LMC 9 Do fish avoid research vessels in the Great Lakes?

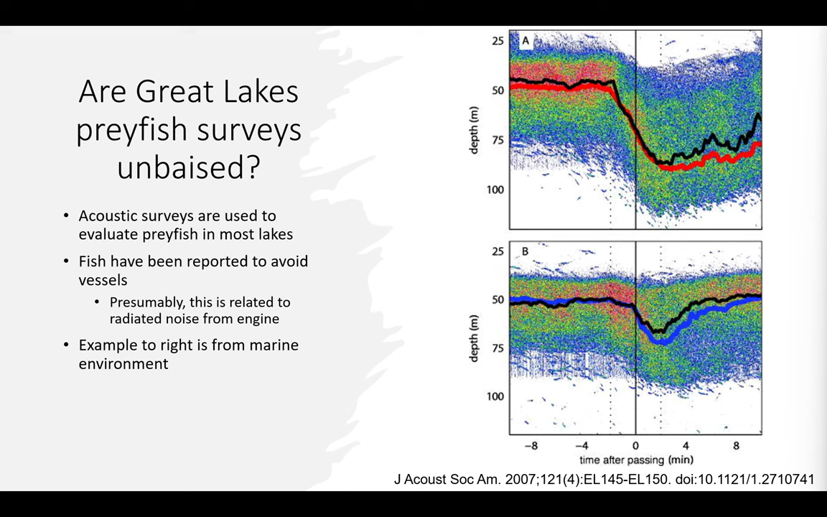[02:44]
so then what we're actually measuring is somewhere down here where we're potentially either misclassifying fish because we say, well, these are actually deeper fish, so they probably belong to this group, or we're underestimating biomass or the average size of these animals. This is really important to get a handle on, actually, do we see this in the Great Lakes themselves when we go out and do the acoustic surveys.
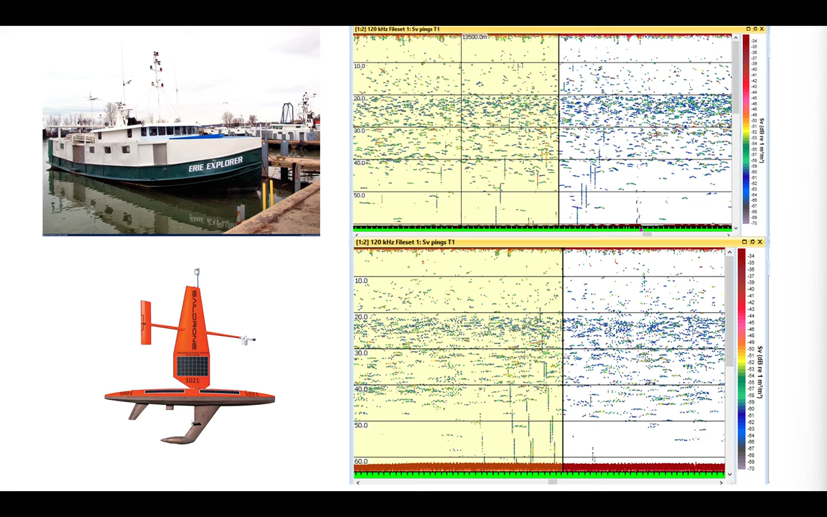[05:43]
We can actually kind of go down into the data. But we do not see the really strong responses that some marine studies have seen where fish layers dive and really get out of town. We do not see that broadly. So that should be reassuring. What we decided to look at then was a couple of different measures, right? We're collecting a lot of data.